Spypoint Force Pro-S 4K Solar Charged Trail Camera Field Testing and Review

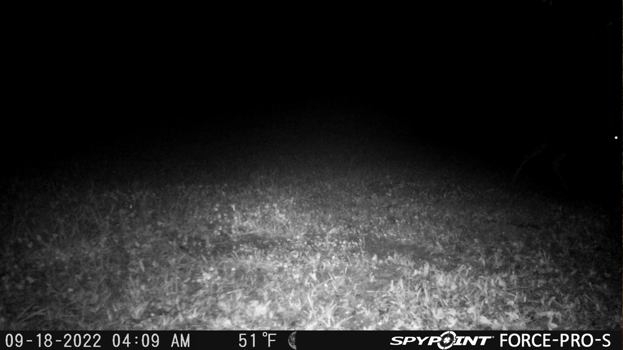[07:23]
And what I mean by the spotlight effect, it's extremely bright in the very center and bottom of the photo and video. But as soon as you get out towards the edges, it gets pretty dark. In fact, if an animal's at the very edge of the field of view, it's very hard to tell what that animal is. It's simply so dark out at the edges of the field of view. When I first mounted this camera, I thought it might have been operator error, and I had it pointed too far to the ground.
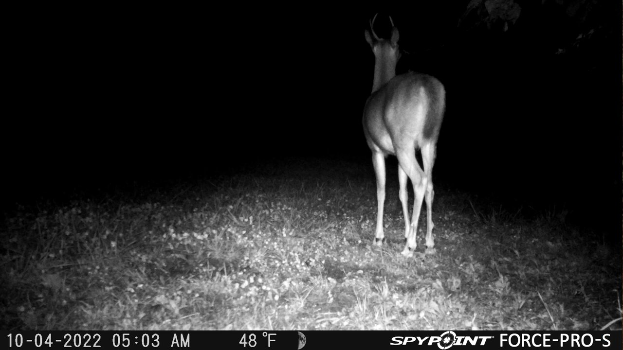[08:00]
Moving it up might have helped slightly, but there is no doubt it does not give even distribution of the IR at nighttime. Now, this isn't the end of the world, and in fact, a lot of cameras can suffer from this, but I still put that down as a con. Now, is this a deal breaker? Well, no, not in my opinion, but you do have to keep it in mind, especially when you're mounting the camera. You want to try and optimize that nighttime IR that's dead center and near the bottom of the field of view. So if you're placing this camera on a trail or some other location,
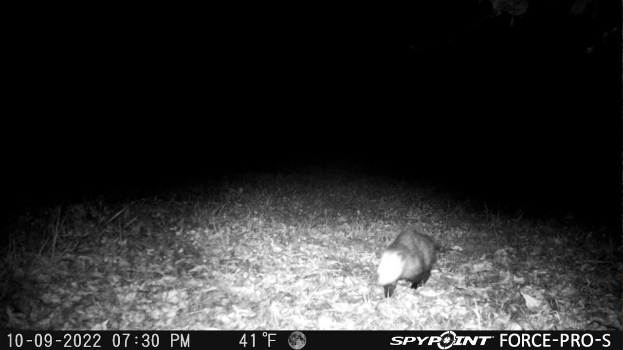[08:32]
keep that in mind that you definitely want to try and get the animals into the center of the field of view to get the best look at them. So those were my final thoughts.